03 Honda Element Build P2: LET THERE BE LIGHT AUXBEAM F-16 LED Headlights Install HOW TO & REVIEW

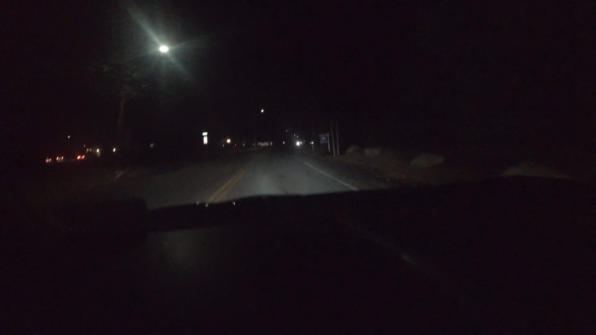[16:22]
I would be definitely addressing improvement from OEM, without a doubt. I could just tell that they're aimed, you know, a little high. Well, you know, it's just because the light pattern just scattered all over the place. Let's see if we can get up close to a building. We can really see, you know, how off we are. When you aim your lights, you really want to be at, you want to find your high point close, you want to find your dead center close to your vehicle.